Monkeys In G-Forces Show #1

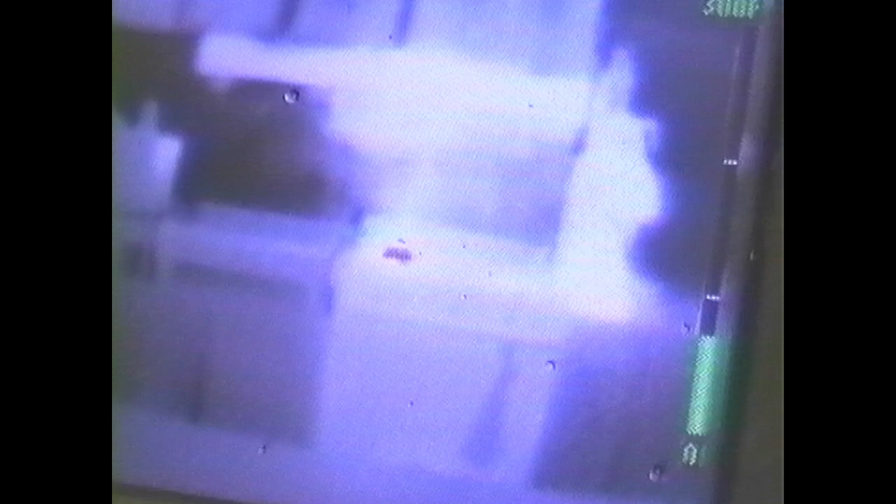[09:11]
They're called thermal imaging cameras, and we can utilize that kind of technology to search a house for people.